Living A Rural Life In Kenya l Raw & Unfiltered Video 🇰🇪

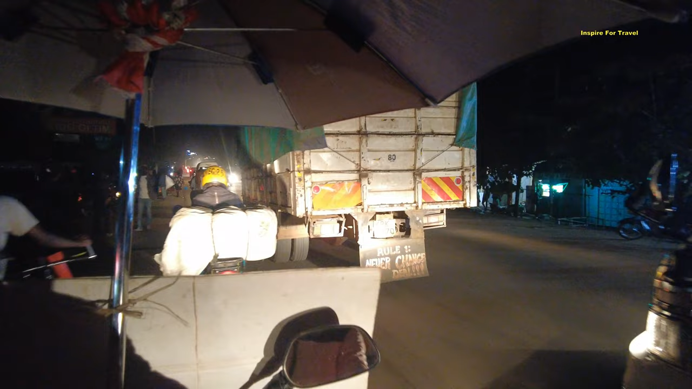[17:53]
this is a night scene of Migori town at night we had passed here previously but that was during the daytime and this is what it looks like at night and you can see the place is still busy
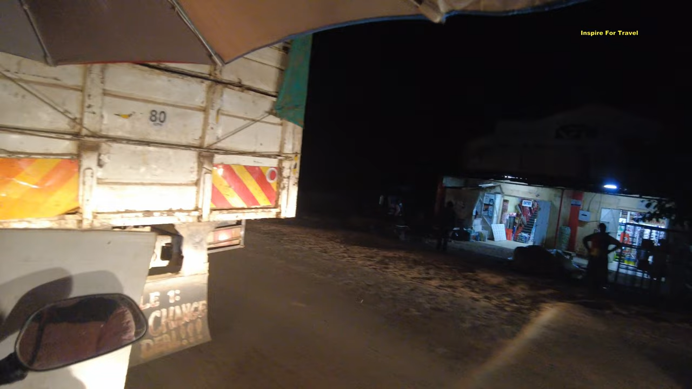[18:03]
and you know shops still they put on their bright lights and business is still going
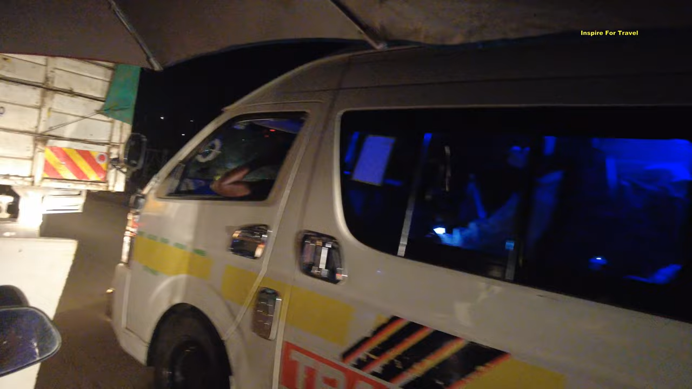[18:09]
as usual so I do like the business um ethic they have here in